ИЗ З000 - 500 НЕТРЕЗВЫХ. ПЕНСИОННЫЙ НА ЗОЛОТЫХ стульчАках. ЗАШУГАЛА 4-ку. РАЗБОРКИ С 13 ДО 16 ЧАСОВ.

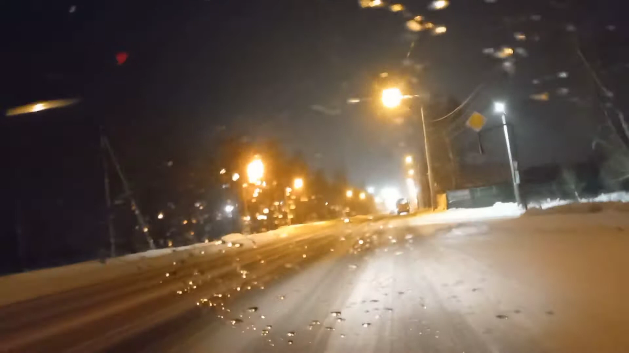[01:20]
ребята гололед страшный и страшный идет снег дороги прикрывает чистят у нас на они качестве посмотрите прямо как зеркало все блестит и тротуары все вычищены все чистят а реагента никакого не сыплют раньше вот как-то зимой вычищено было все до асфальта а тут ни хрена ну фиг знает все таки такая погода хотя хотя оттепель и не было хотя все мороз по идее мороз снег не должно быть гололеда не должно он решение у нас были месячник и месячника проверка на дорогах с трезвый
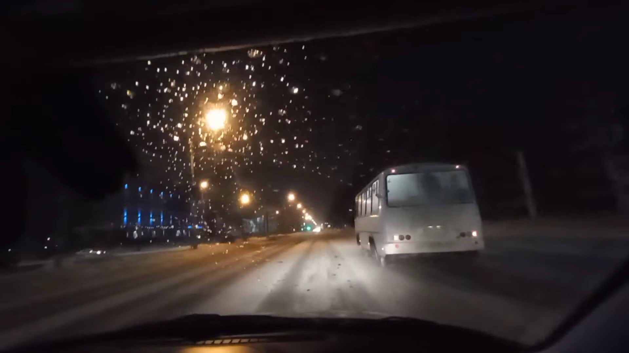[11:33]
тоже есть и есть отдел в диете тоже от альбатроса там так есть альбатрос так и остался где только реклама в общем так вот везде все надо биться в русь кинотеатр теперь кинокомплекс такие тут развлекаловки проходят опять кашлять хочу ну не могу времени 7 часов смотрите какой транспортный поток идет